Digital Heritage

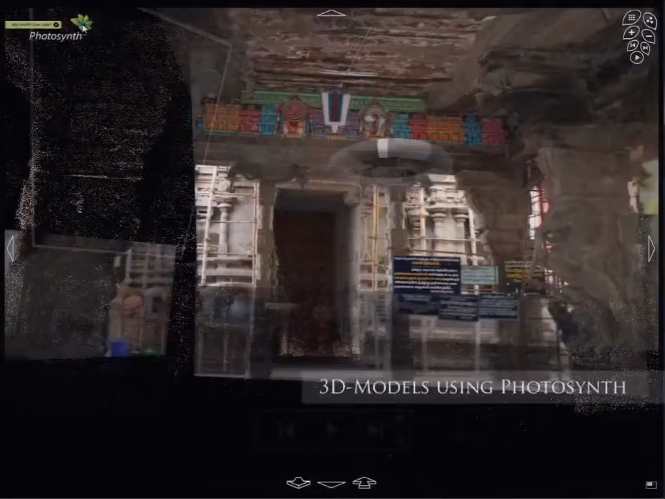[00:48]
We collected several thousand photos of the temple. With the help of Photosynth, we created beautiful and intricate 3D models such as this one.
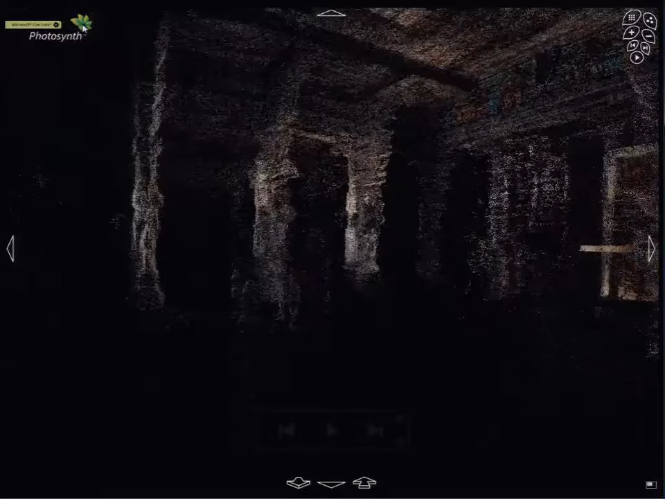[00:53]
Our platform enables the creation of narratives spanning multiple technologies.